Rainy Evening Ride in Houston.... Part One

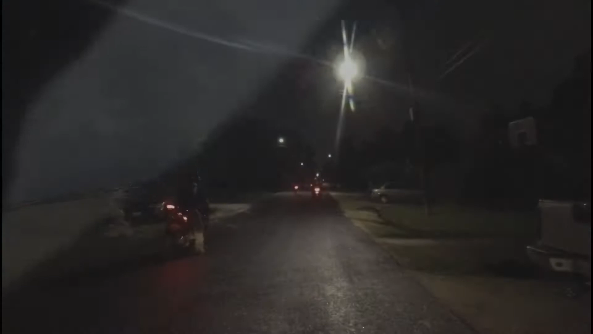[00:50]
And it's another Rockies roads. A little sprinkle come through, but that doesn't stop us. We're going to go do some exploring this evening in the on the filthy streets of Houston. Actually, they're not filthy, but we got a Busa, we've got a 14, another 14,
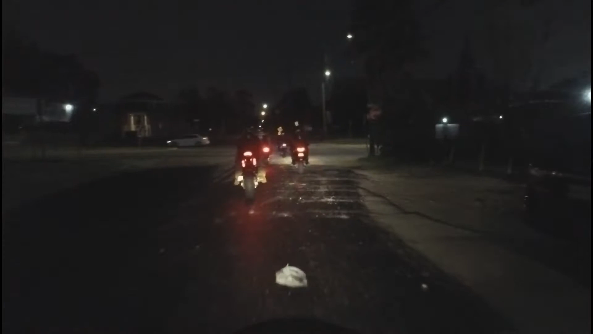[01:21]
a Honda F2600, and one of these here other kind of Honda motorcycles. I think it's a one of CBRs, but 1,000 maybe?
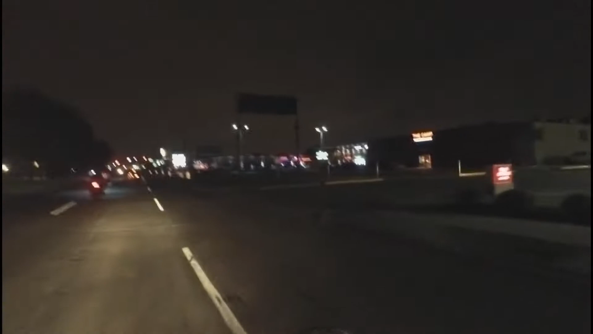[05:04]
industrial street, so we're down here somewhere.
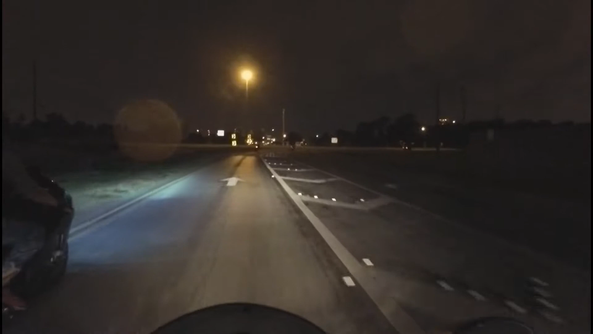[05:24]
Freaking raining again. Shit, sprinkling, I should say.